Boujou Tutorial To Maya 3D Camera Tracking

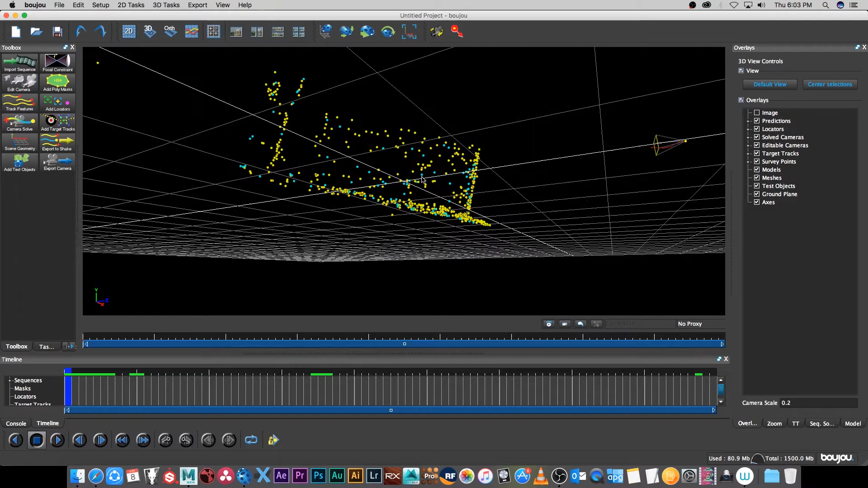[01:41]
the 3d grid all right so we're going to try and align that quickly I'm going to go back to my 2d view and then I'm going to select some of these features on the
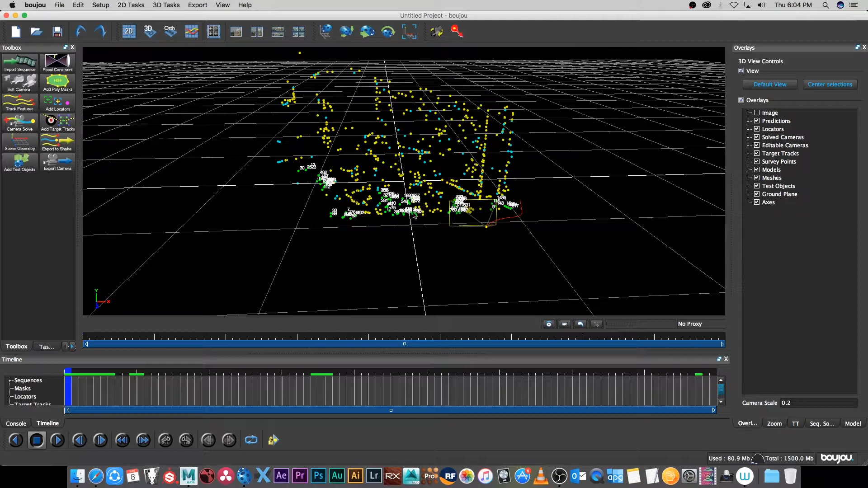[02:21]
then click on update coordinate frame all right I'm going to close that let's go back to the 3d view and now I can see that the floor is actually lined up to that floor grid which is pretty cool all right so now we can go back to our 2d view and another thing we can do is we can add some test objects just to see if the tracking is good so I'm going to click on add test object